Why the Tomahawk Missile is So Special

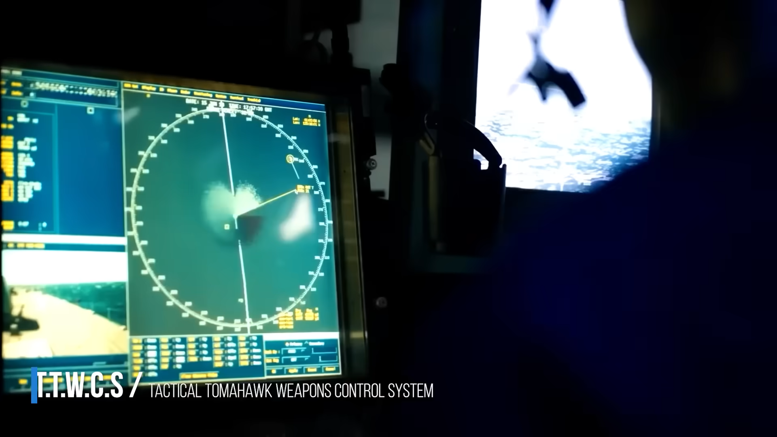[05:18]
an integrated system with the navigation,
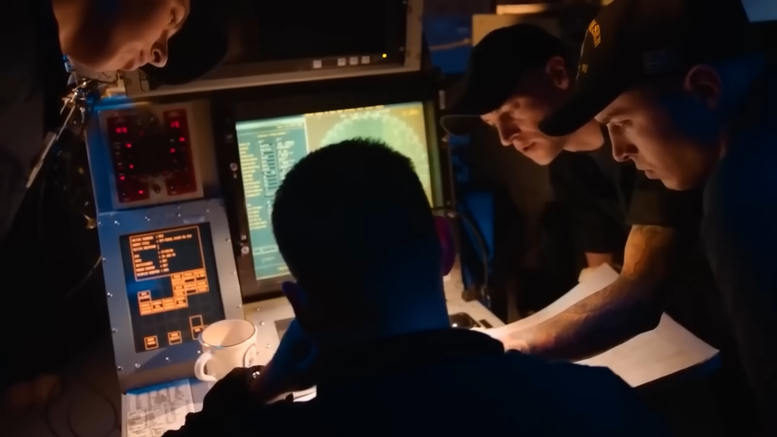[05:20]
communication,
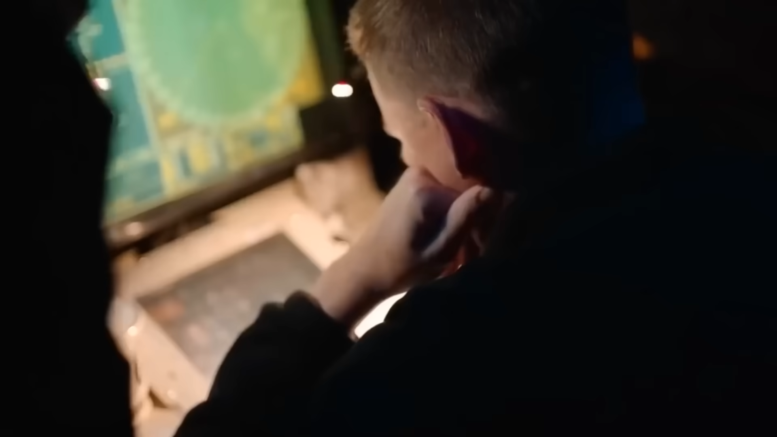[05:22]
situational awareness, and launch systems of the ship that computes,
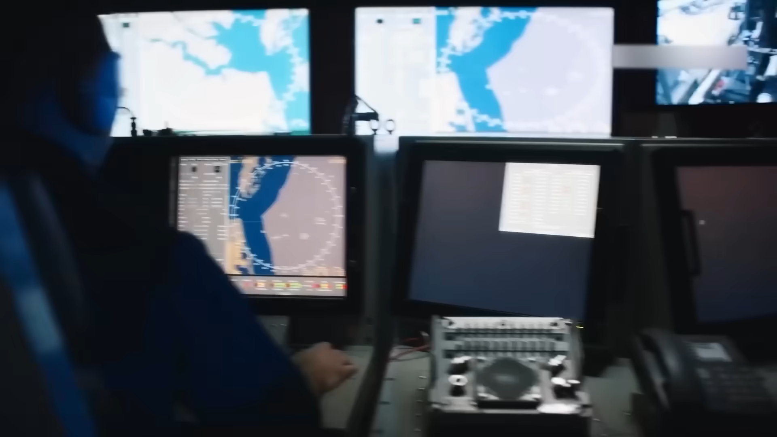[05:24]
among other things, the trajectory of the missile to the target.